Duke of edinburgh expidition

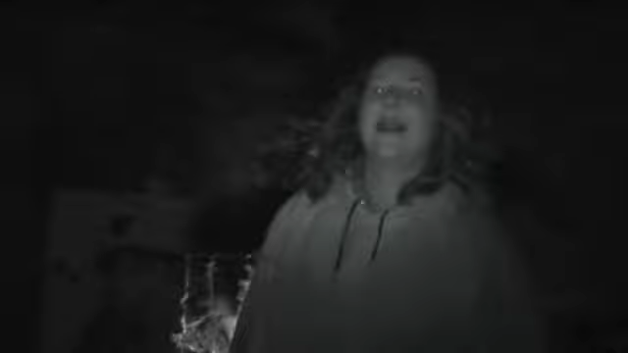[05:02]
We're in trouble. Is that a night vision? Yeah, it's can so I cool. See? Look. I know. Can you see me? Yeah.
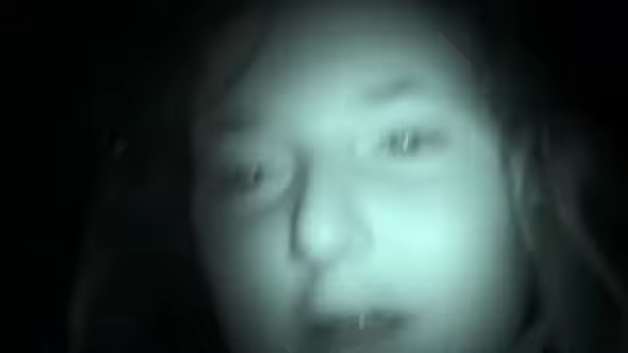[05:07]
Turn around. No, I mean that.
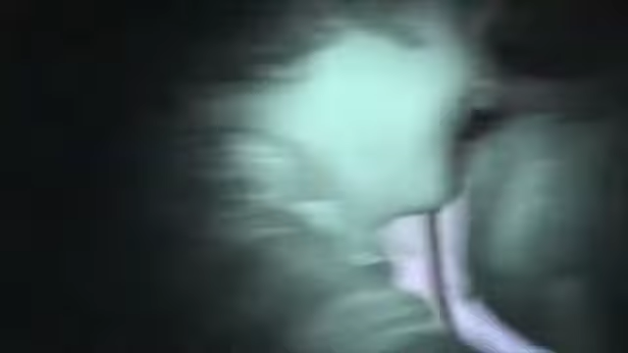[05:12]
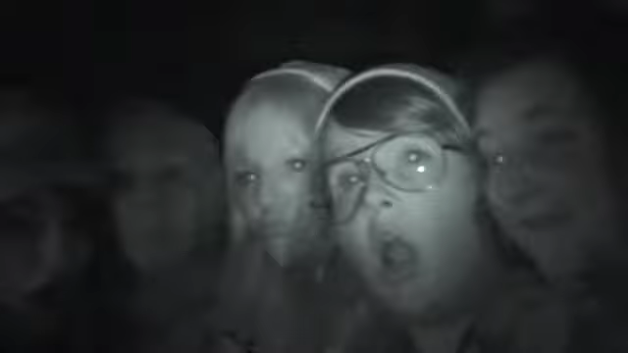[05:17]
Oh. I don't understand where the light's coming from.